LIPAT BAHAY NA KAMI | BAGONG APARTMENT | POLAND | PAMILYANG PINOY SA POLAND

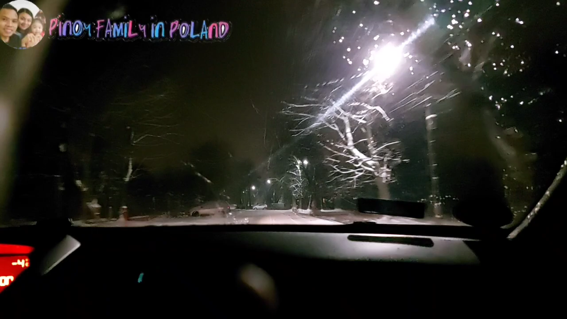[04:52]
Bali. Tignan nyo yung daan mga Cubs. Talagang. Sobrang kapal na. May hihirapan na. Mahirapan na. Lalot sa pagdadrive. Kaya medyo mabagal din yung pagpapatakbon ng bayaw ko dito. Kasi nga. Madulas yung daan natin mga Cubs. Tignan na lang natin kung. Paano namin yung ihahatid yung.
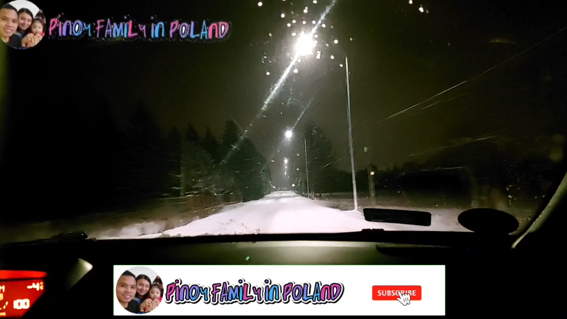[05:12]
Gamit namin. Dun sa apartment na upahan namin. So tara let's mga Cubs.
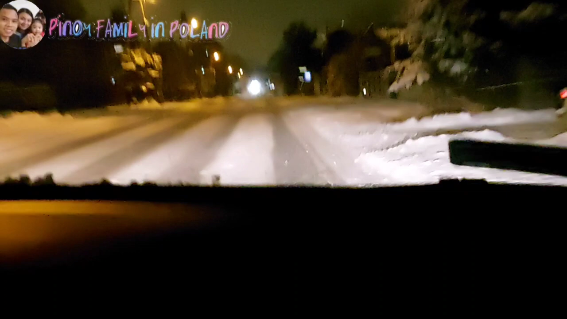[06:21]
Medyo nga delikado. Tinulungan niya pa rin kami mga Cubs. So be thankful kami talaga doon. Yung mga nakakasalubong namin sa akin dito mga Cubs.